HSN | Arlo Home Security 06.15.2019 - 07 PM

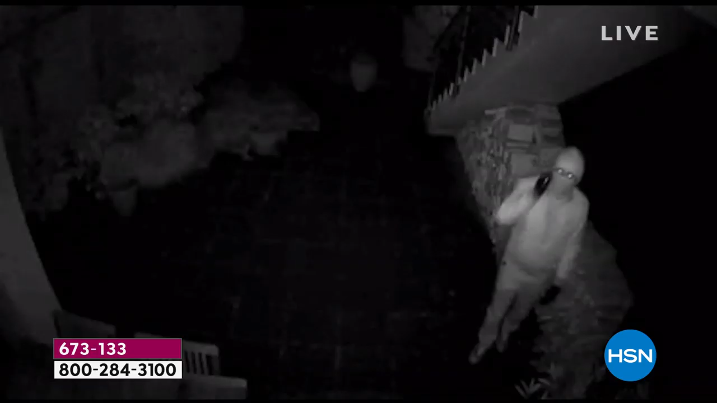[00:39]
and I can tell you that this video is amazing.
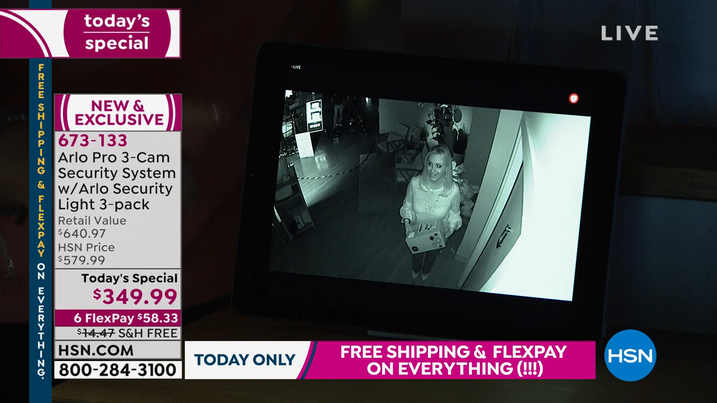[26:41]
Now, the benefit of the lights, I'm going to trigger the lights, Helen. Okay. So with the addition of the lights enhance the night vision. So if somebody's on your property, there we go. There's the notification that you would get. Maybe you're laying in bed. Maybe you're out of town. Can you see how the lights make it brighter? But hold on, there it is. Mm-hmm. The light, it's starting to get brighter. And look, Helen, you're full color now.